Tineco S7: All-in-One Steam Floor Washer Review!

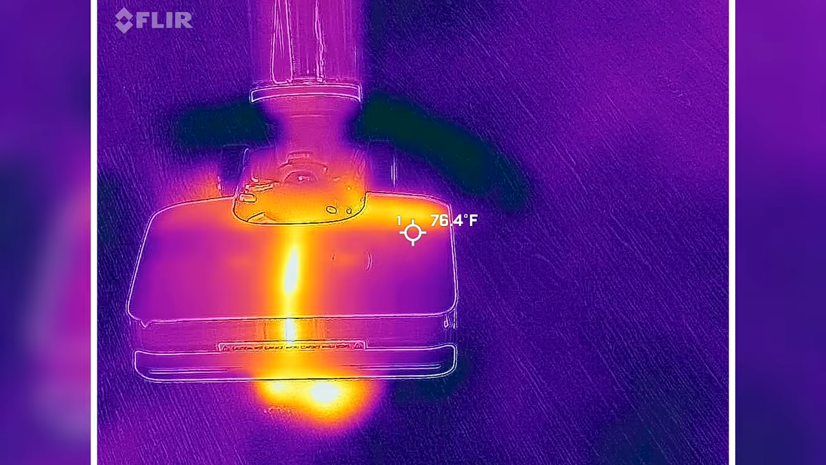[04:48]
On screen: spot 76.4°F
We have the unit running right now in the max steam setting.
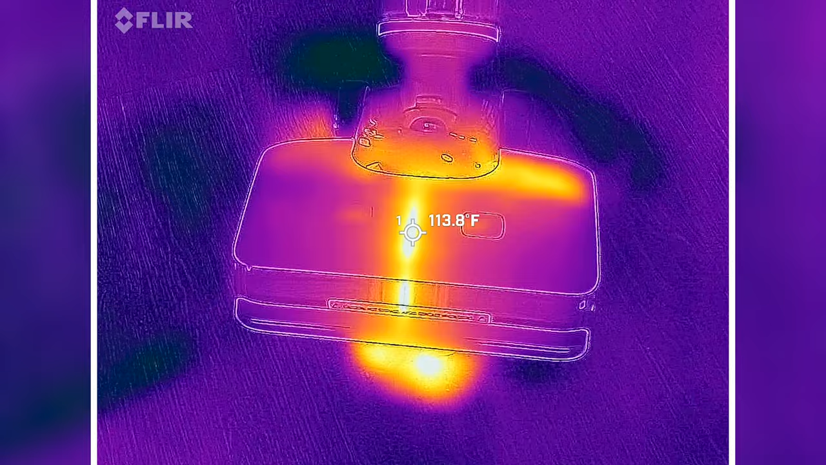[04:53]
On screen: spot 113.8°F
Nice and toasty in there. And then the steam spot on the floor.
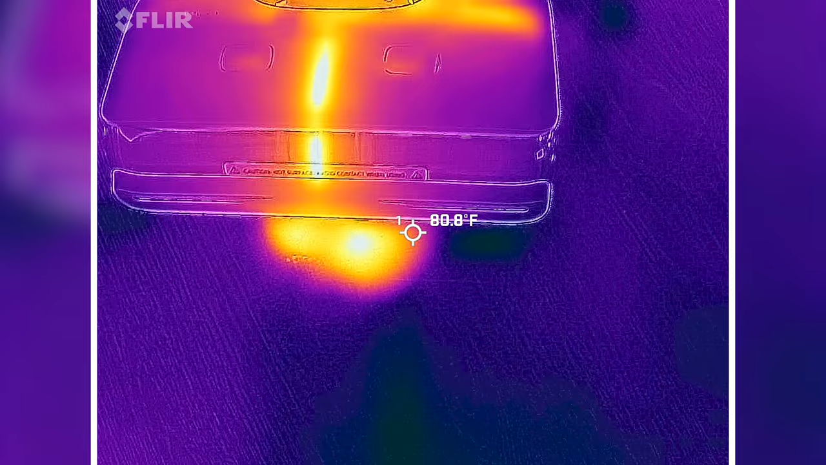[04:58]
That's the steam coming out. Looks like around up to
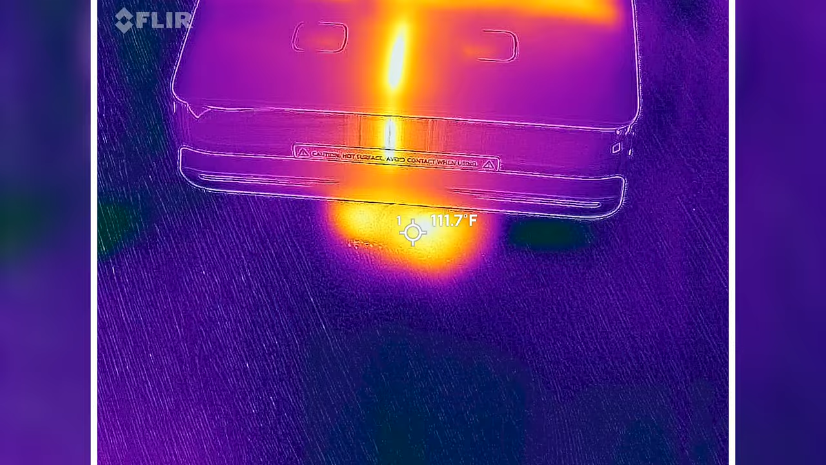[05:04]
On screen: spot 111.7°F
16 degrees Fahrenheit, give or take.
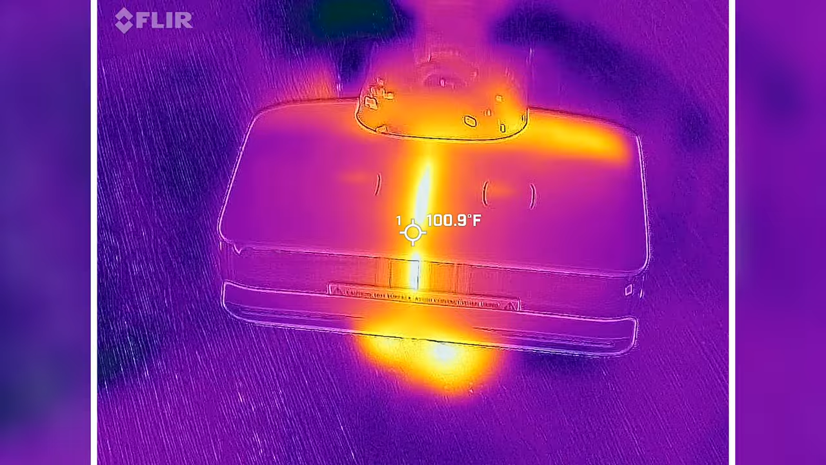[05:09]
On screen: spot 100.9°F
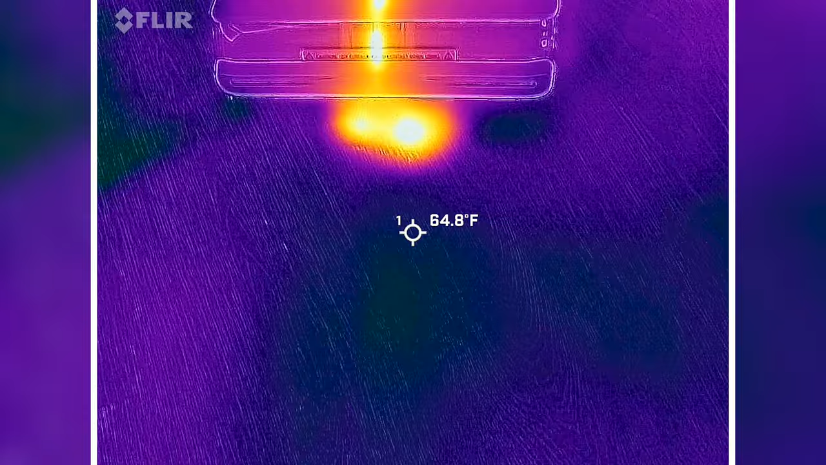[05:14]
On screen: spot 64.8°F
About 64, 65 degrees Fahrenheit without the steam going over it.
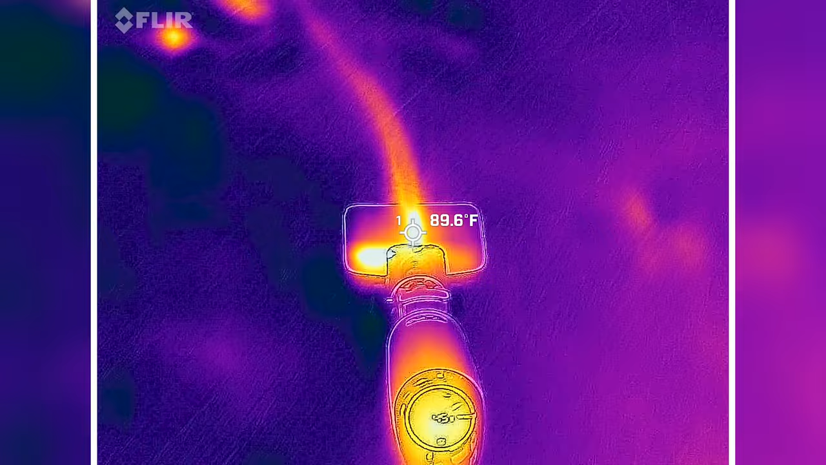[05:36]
So the key takeaway is gonna be right at that center,
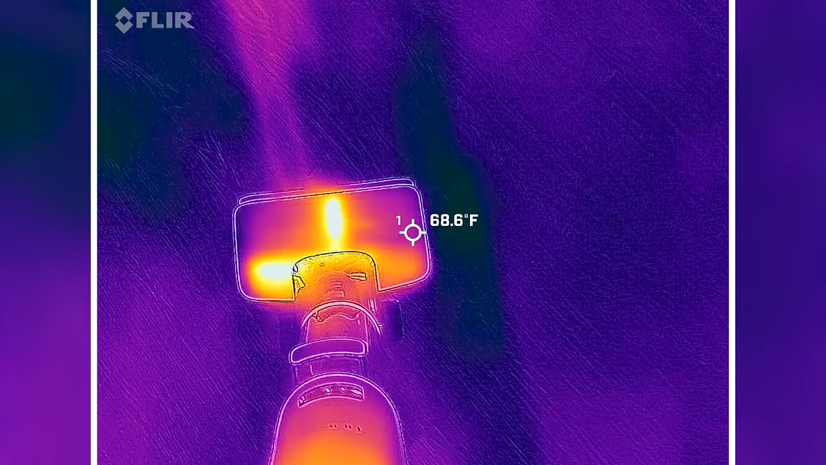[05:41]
On screen: spot 68.6°F
in between basically the two releases for that front cover.
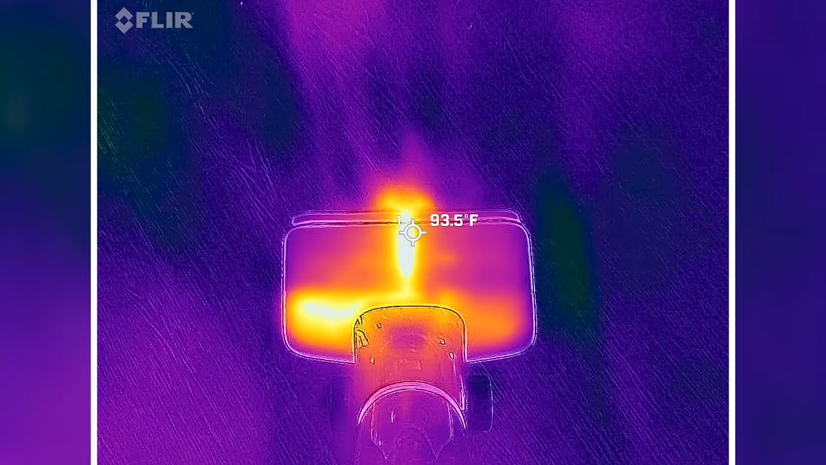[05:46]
On screen: spot 93.5°F
That's gonna be where your steam's gonna be and where you want to make sure you're going over your stubborn stain,
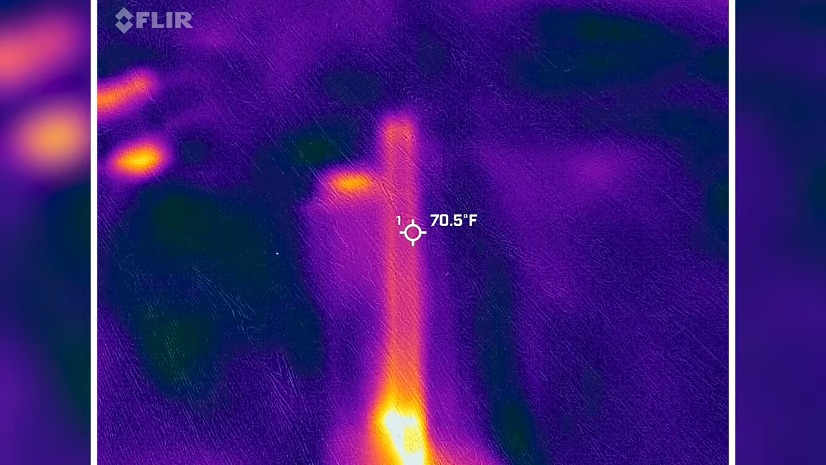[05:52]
On screen: spot 70.5°F
is the very center
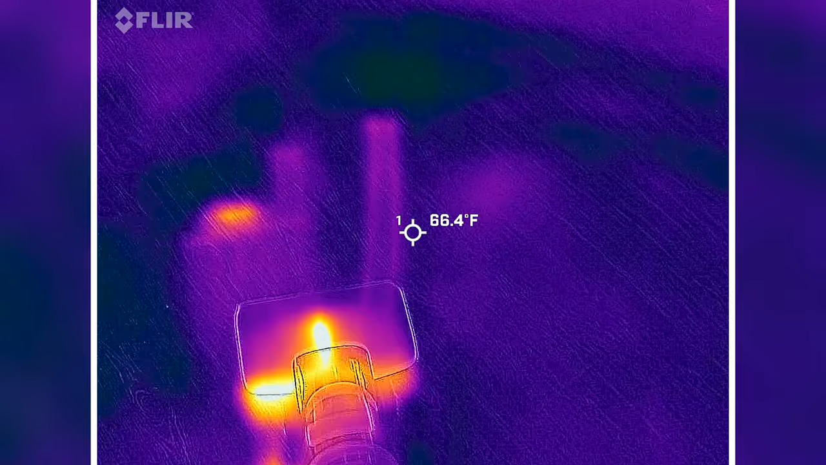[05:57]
On screen: spot 66.4°F
of the unit, to make sure you're applying all the steam and the hottest heat that you can.